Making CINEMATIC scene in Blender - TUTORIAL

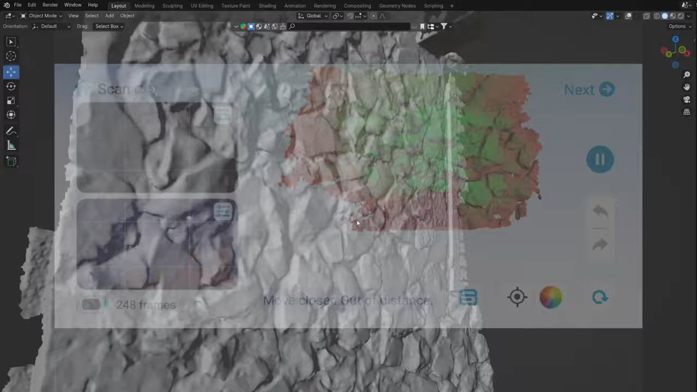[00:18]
So stay until the end, but let's start with Blender first.
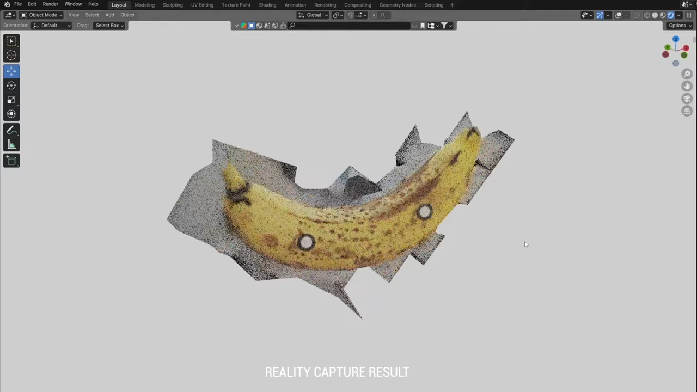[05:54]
What I like most about Ferret Pro Scanner is that during scanning,
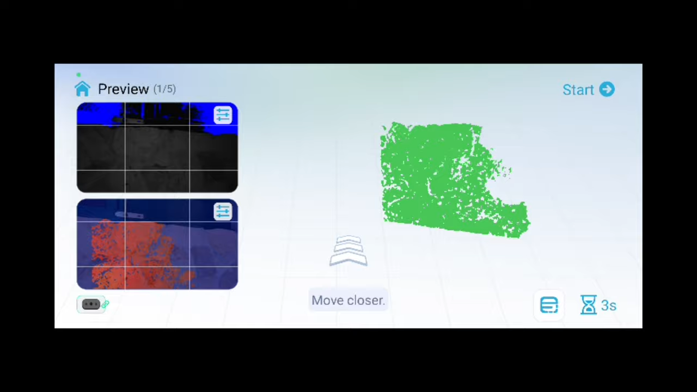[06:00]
I have a real-time view of the 3D model.
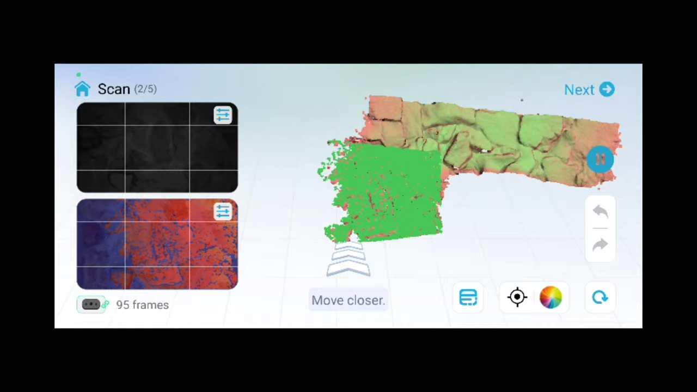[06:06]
If I note a hole somewhere or worse parts, I can easy go back and fix that part. In this way, it is difficult to get a bad model or a model with holes.
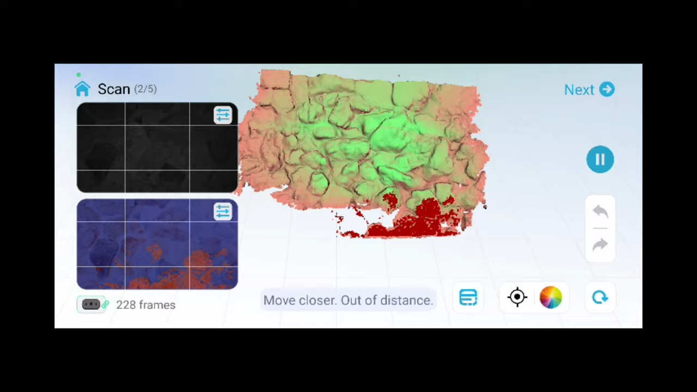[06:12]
It is important to note that I am not an expert in either reality
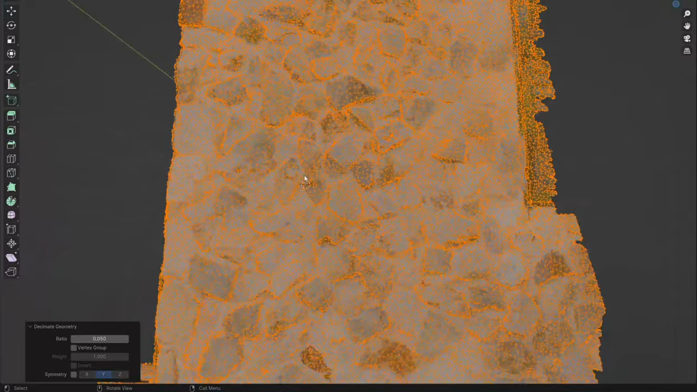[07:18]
mostly depending on how far the model is from the camera.
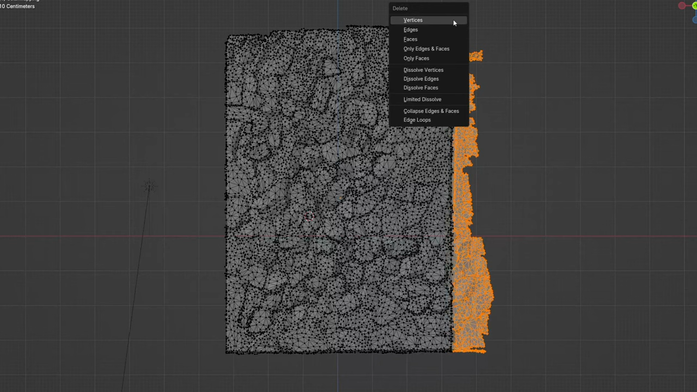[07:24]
Decimate geometry or remesh modifier helps here. The color map is plugged automatically after import into Blender.